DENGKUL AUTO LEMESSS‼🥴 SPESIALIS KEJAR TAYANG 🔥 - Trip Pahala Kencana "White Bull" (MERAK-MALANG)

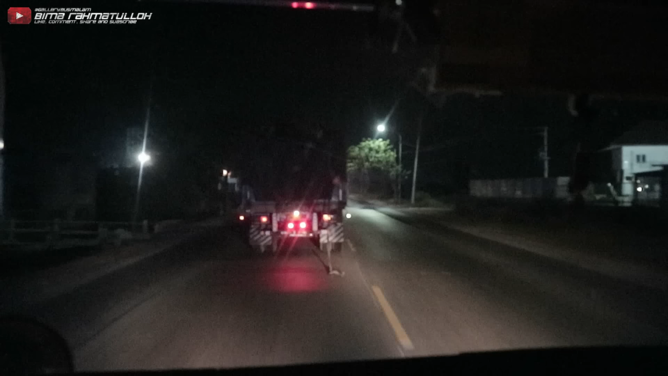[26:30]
Tali. Talinya jatuh. Sudah kencangnya. Sudah. Pak. Tali lepas. Tali belakang lepas.